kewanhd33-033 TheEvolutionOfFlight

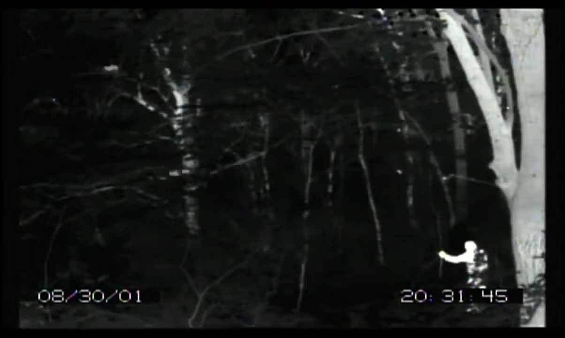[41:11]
At night, there are huge numbers of insects that have evolved to be active in part to avoid being attacked or eaten by birds.
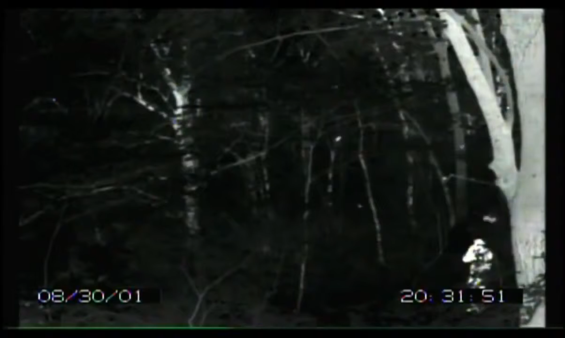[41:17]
The bats are out now exploiting this huge resource of the insects that fly at night without any serious competition.
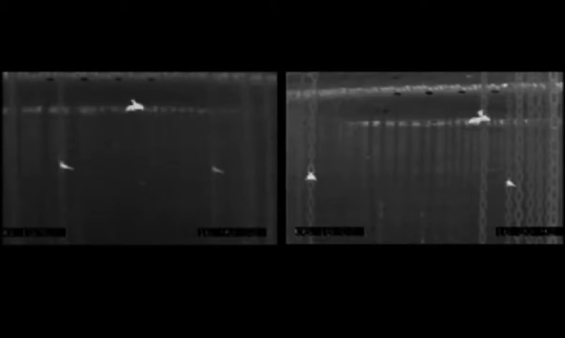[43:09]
The bats safely navigate from one side of the room to the other in total darkness, relying only on their echolocation.